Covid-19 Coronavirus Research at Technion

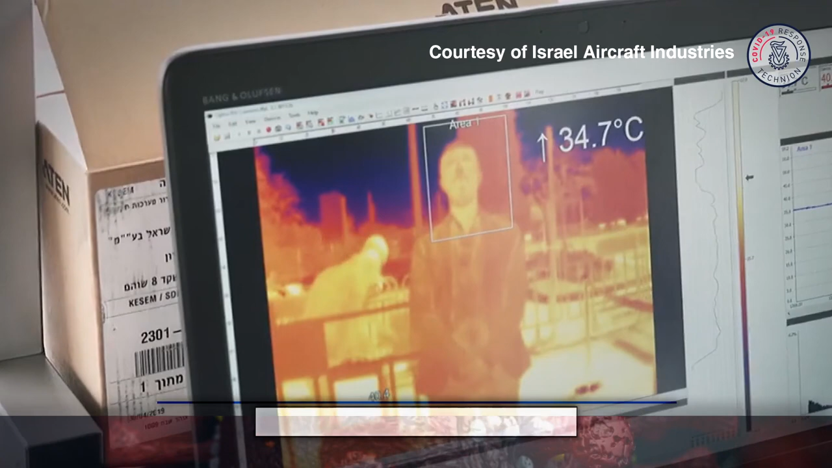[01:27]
In my lab, we harness thermal imaging together with machine learning techniques to monitor the body temperature and breath patterns of subjects from afar.